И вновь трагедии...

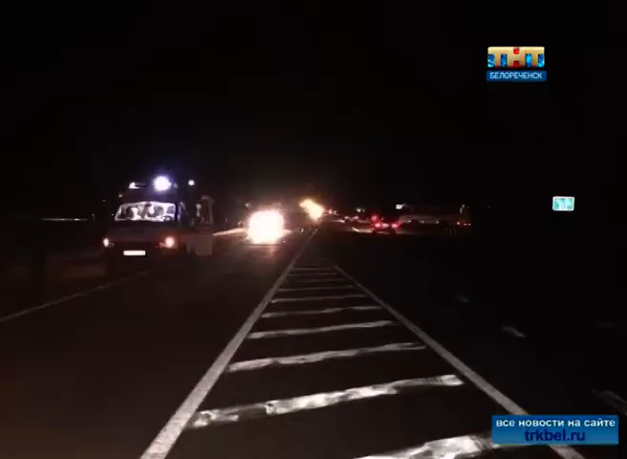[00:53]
Вечером 2 сентября на автодороге Майкоп-Усть-Лобинск-Кореновск 58-летний житель Белореченска, управляя автомобилем Toyota Corolla, на неосвещённом участке дороги сбил женщину-пешехода.